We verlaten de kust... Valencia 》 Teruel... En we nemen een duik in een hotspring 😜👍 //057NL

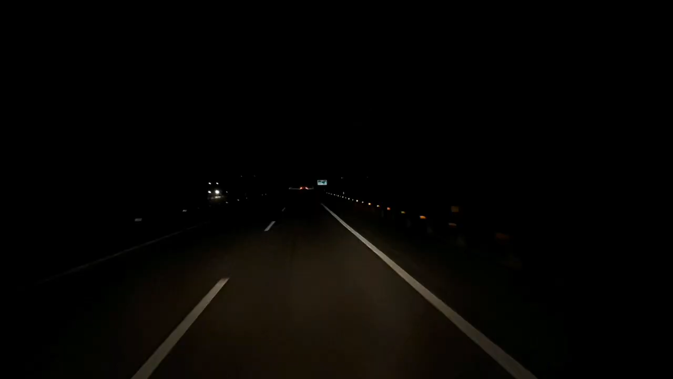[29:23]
Ja, ik dacht. Het is wel donker. Maar sorry, ik heb mijn mond vol. Toch even inskakelen. Want we zitten nu op de snelweg. En dan is het jammer dat het donker is. Want ik zie zelf ook niet. Maar we zitten dus op een of andere hoogvlakte. Want we hadden net het hoogste puntbereik. De snelweg loopt dus op 1223 meter hoogte.